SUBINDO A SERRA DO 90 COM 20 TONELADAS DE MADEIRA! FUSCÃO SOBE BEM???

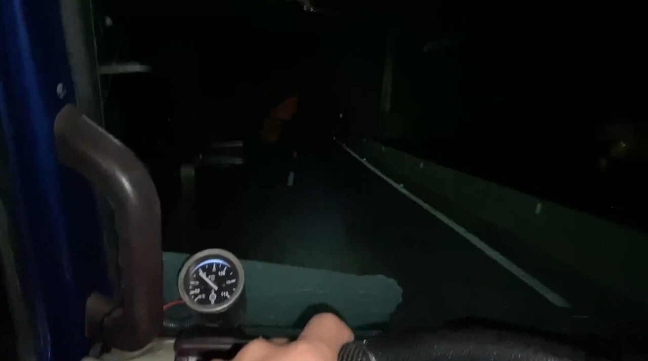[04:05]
Subido a serra de 90 bem de boa. E aí, ó.
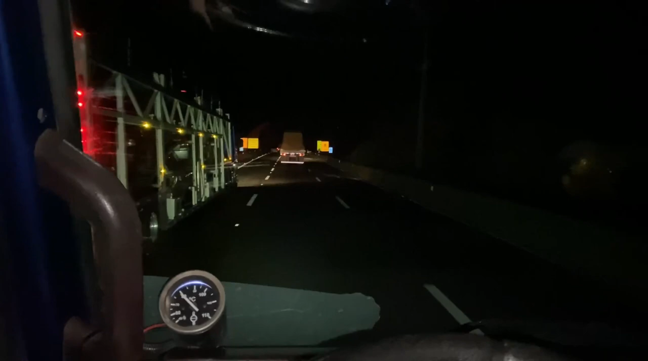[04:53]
Serra de 90 subida. Cargado de madeira, 20 mil quilos. O caminhão vai. O troço vai. Só que ele tem dois problemas. Quando tá pesado com 20 mil quilos. Um, é que ele deve em 15. Pra caramba.
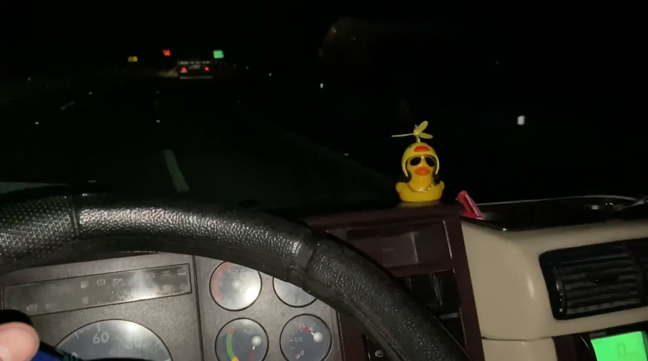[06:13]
Muita gente já... O caminhão bom sobe. Mais arado. Esse aqui sobe. Mas... O cara tem que saber se fica esse aqui de boinha. Olha o garilhão.
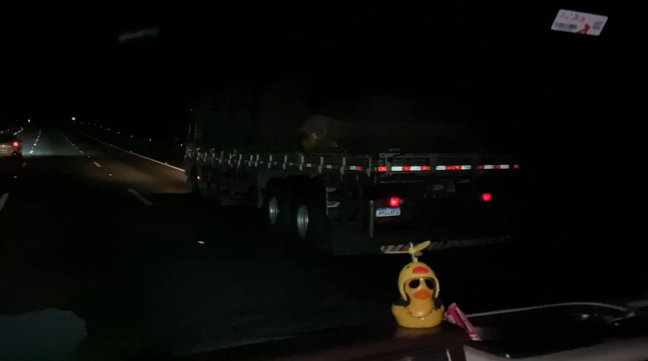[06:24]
Olha o garilhão.
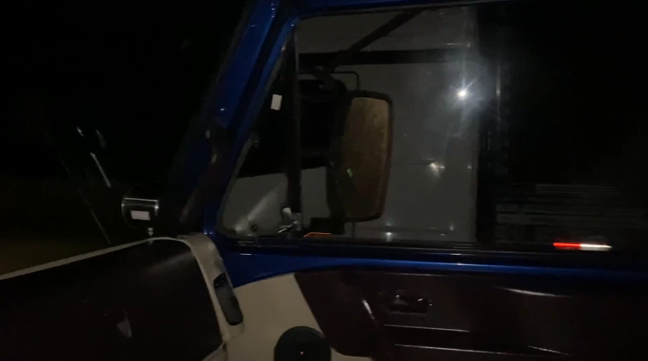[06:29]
Olha o garilhão. 15 mil quilos. 15 mil quilos. O cara pode subir tudo correndo. Ele não vai esquentar. Ele só vai beber dias pra caramba.
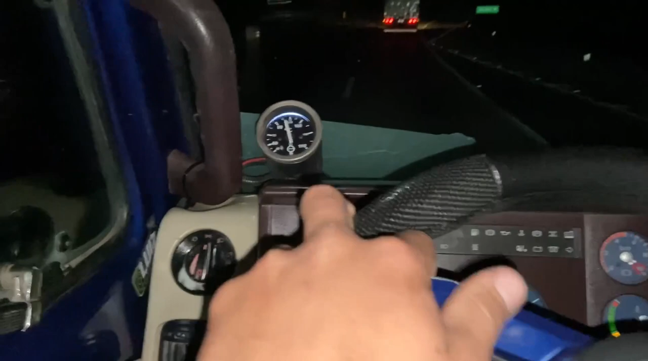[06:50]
Beber dias ele vai beber. Só que esquentar não vai. O caminhão gostoso. A gente anda aliado. Olha o 85. É quase 90. Já vou ter que tirar o pé. Porque senão ele vai esquentar. Já temos o carro vazio.